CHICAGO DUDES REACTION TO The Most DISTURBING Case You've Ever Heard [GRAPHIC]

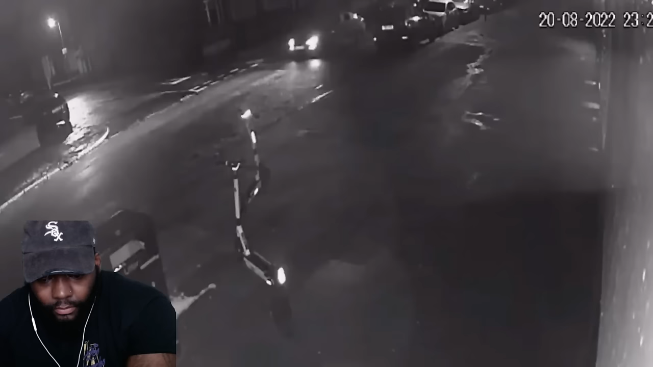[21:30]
A grey Hyundai is captured on CCTV heading towards Ashley Dale's home on Leinster Road in the Old Swan neighbourhood, Liverpool.
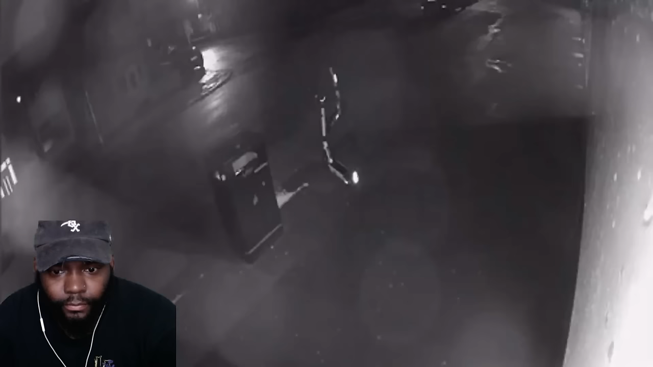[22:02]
This time, instead of attacking the vehicle, one of them, armed with a military-grade Scorpion machine pistol, walks up to Ashley's front door, kicks his way through, and runs into the living room.